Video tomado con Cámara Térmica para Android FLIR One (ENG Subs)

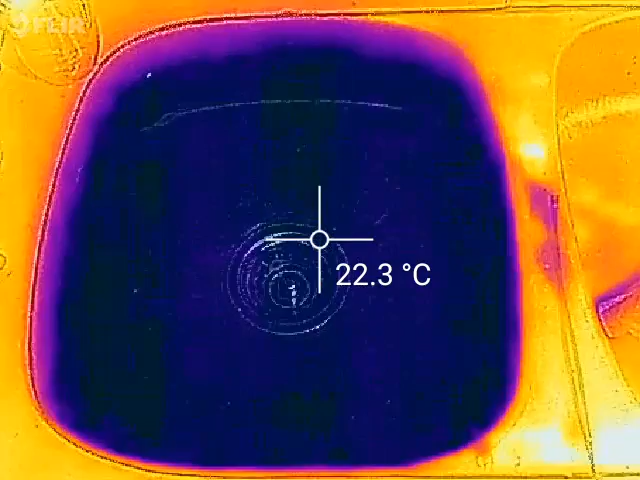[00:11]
On screen: spot 22.3°C
Hola gente de Uruguayoc. Bueno, aquí les estoy mostrando con mi cámara FLIR, la cámara con visión de Predator, como les digo yo. Esto es agua con hielo, lo que ven en azul frío.
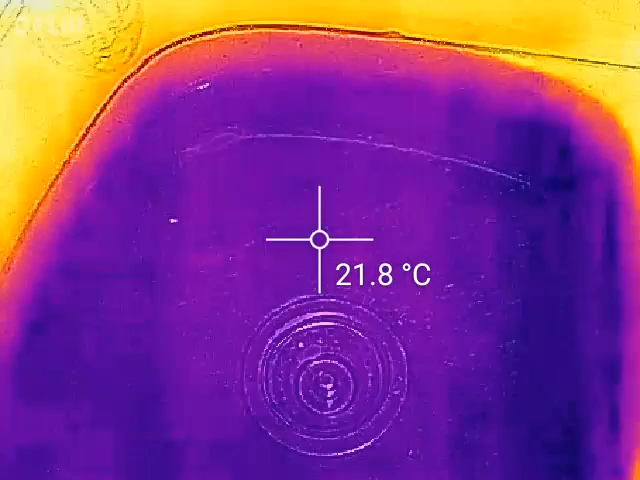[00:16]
On screen: spot 21.8°C
Ahí la cámara hace un reajuste de temperaturas.
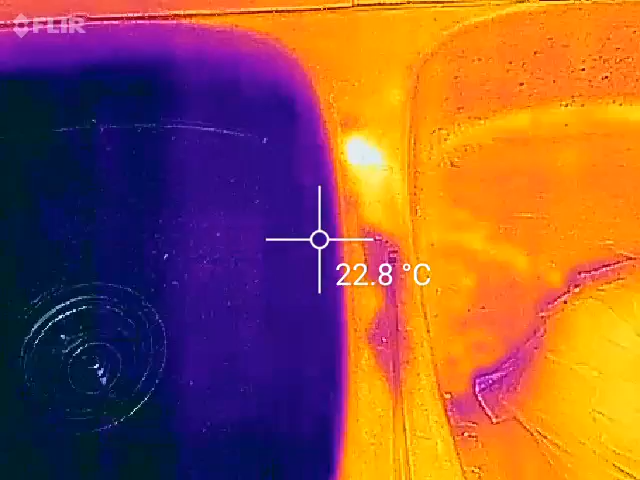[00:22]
On screen: spot 22.8°C
Después esto que está acá es una bacha de aluminio, perdón, de metal.
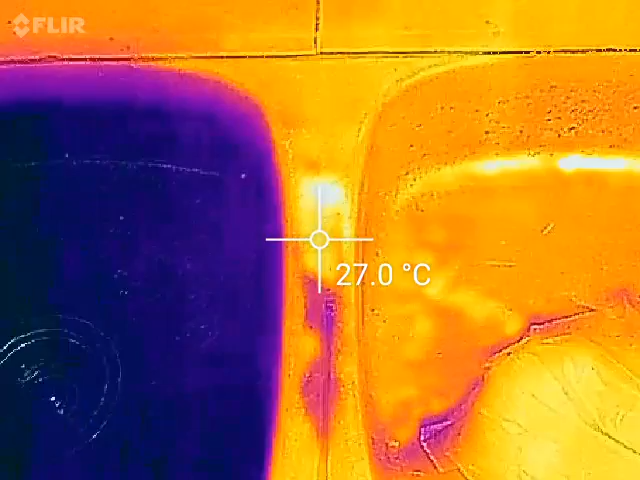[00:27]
On screen: spot 27.0°C
Hace calor hoy, como verán. Voy a abrir la canilla.
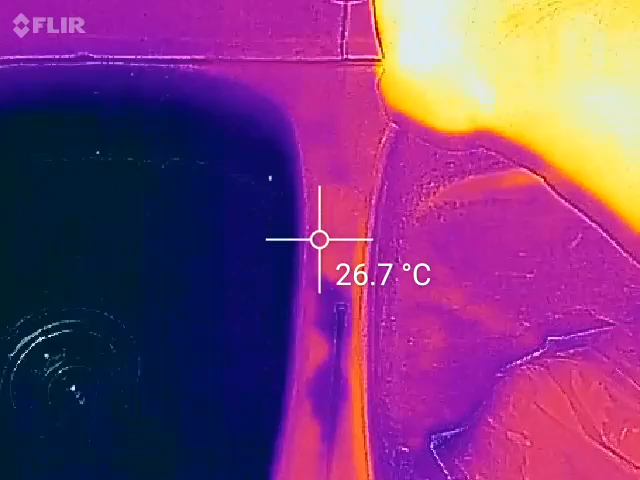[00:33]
On screen: spot 26.7°C
Esa es mi mano. Mi mano tiene 36 grados.
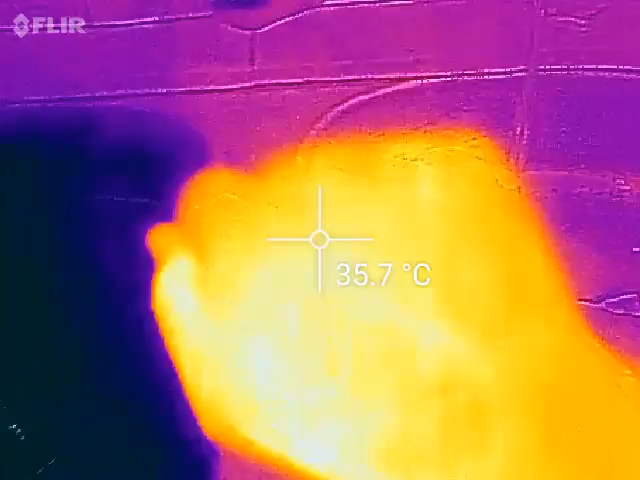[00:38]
On screen: spot 35.7°C
Ahora miren el agua de la canilla.
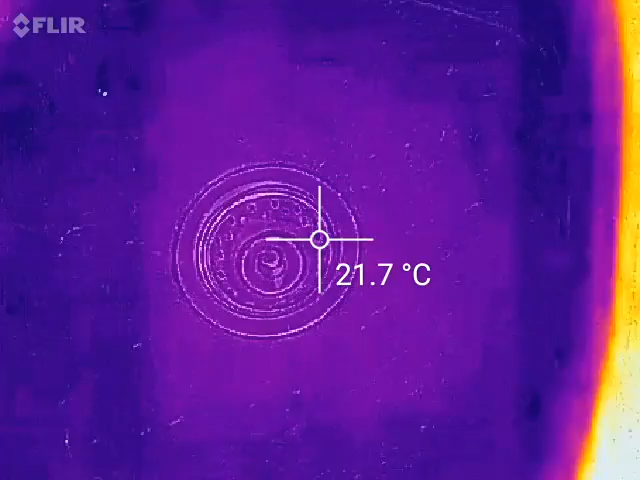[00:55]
On screen: spot 21.7°C
21 y pico. Yo hasta agua le he hecho un poquito de hielo ya hace rato.
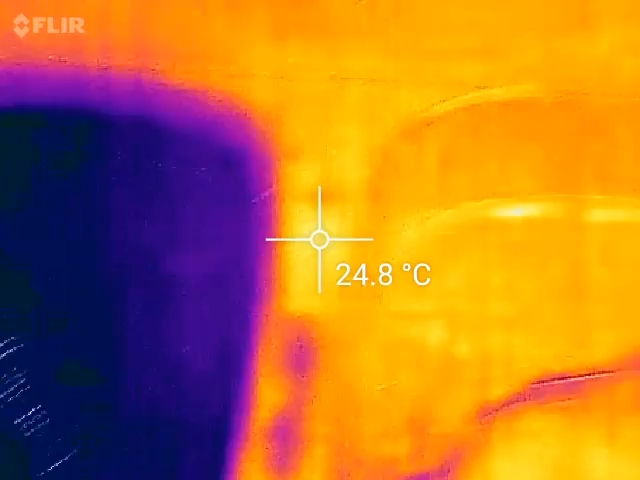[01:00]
On screen: spot 24.8°C
Y ahora vamos a abrir el congelador. Menos 16.
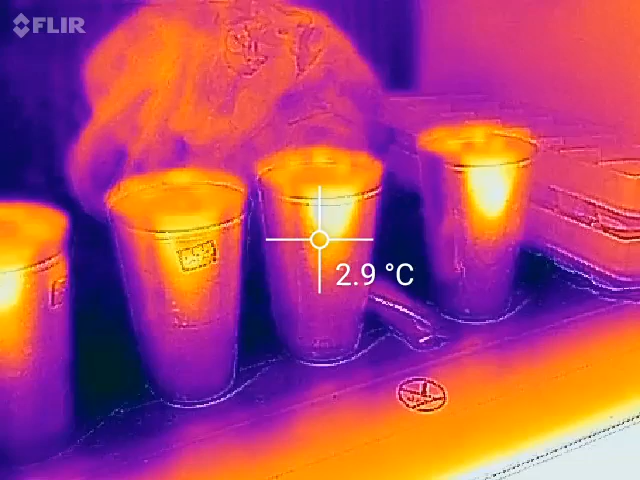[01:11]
On screen: spot 2.9°C
Ahí están teniendo los valores que está recalculando. Son vasos que puse con agua a congelar.
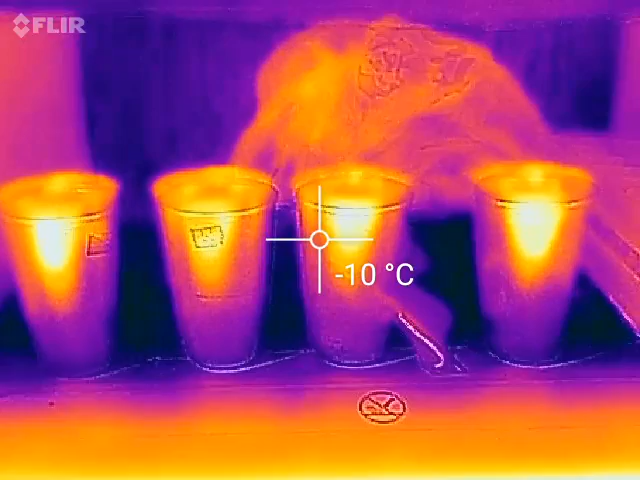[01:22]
On screen: spot -10°C
Menos 7. Menos 9.
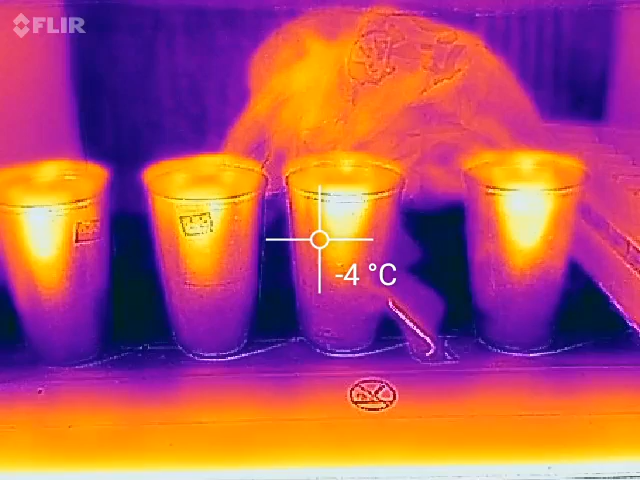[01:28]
On screen: spot -4°C
Es lo que está. Ahí tenemos una cubetera de hielo. Esperen que reajuste.
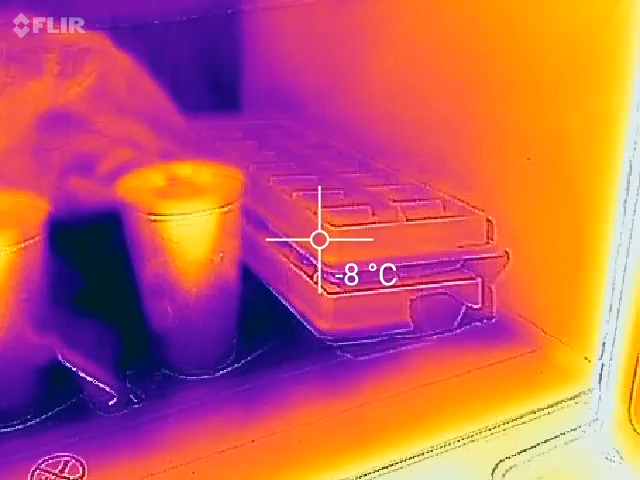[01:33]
On screen: spot -8°C
Menos 6 grados. Menos 10. Vamos a apuntar al fondo, arriba.
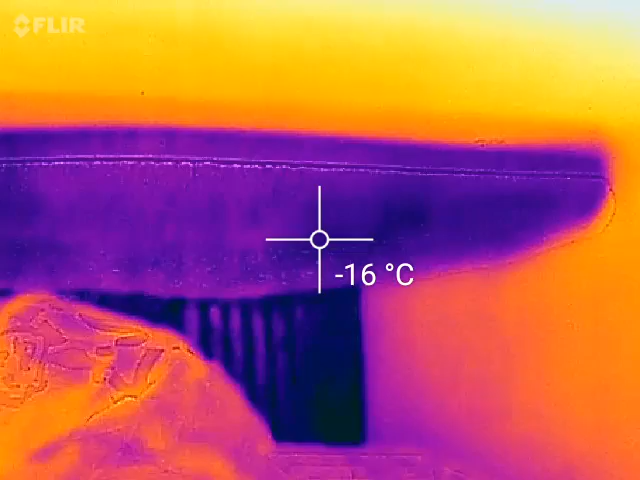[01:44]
On screen: spot -16°C
Menos 16. Menos 17. Vamos a apuntar al fondo, arriba. Menos 16. Menos 17.
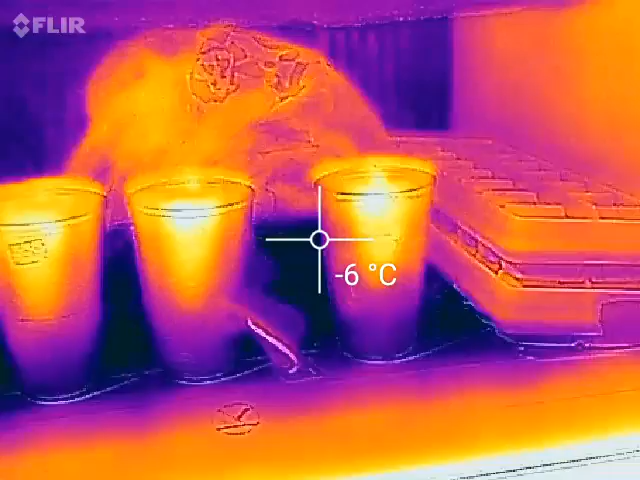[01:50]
On screen: spot -6°C
Volvemos.
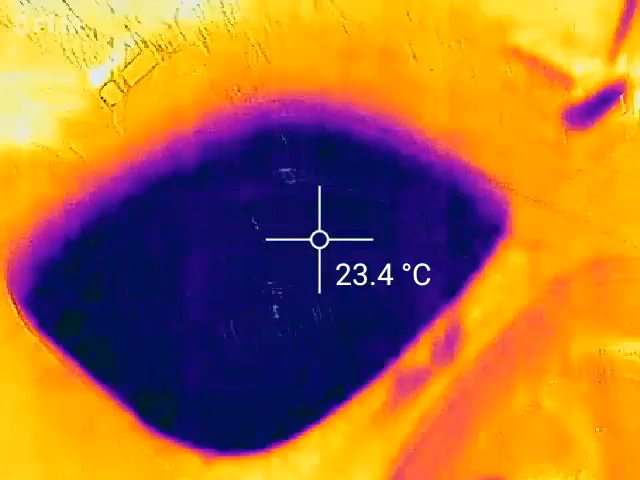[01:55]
On screen: spot 23.4°C
Vamos a caminar hacia aquí, que hay una olla.
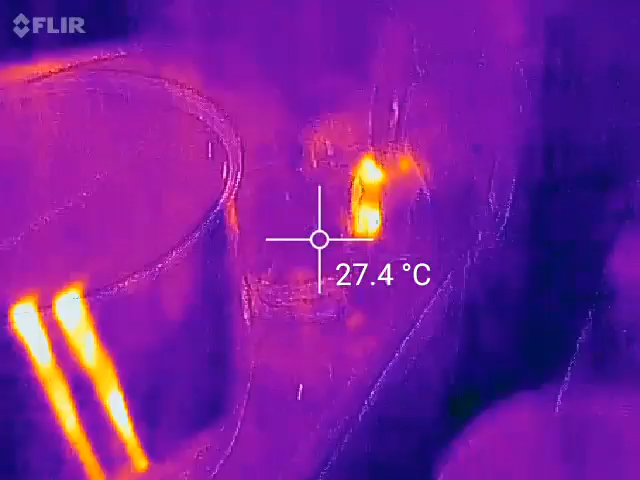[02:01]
On screen: spot 27.4°C
Por ejemplo, vamos a prender el gas.
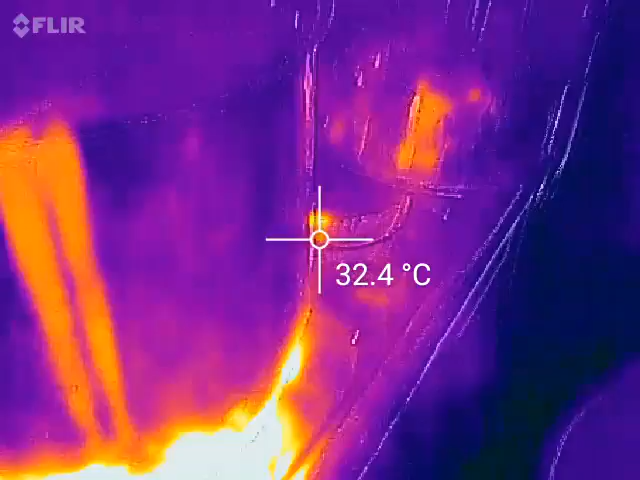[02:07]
On screen: spot 32.4°C
Ahí está la llama.
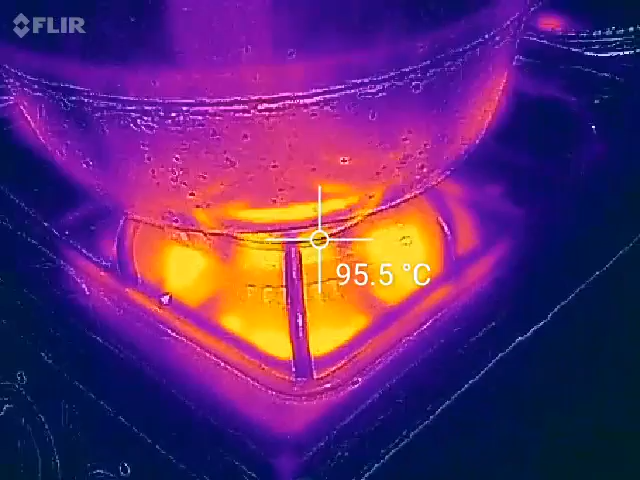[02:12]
On screen: spot 95.5°C
Desde aquí apuntando. 100 grados y pico. 103, 105, 114. Y va subiendo. Esta olla ya tiene agua.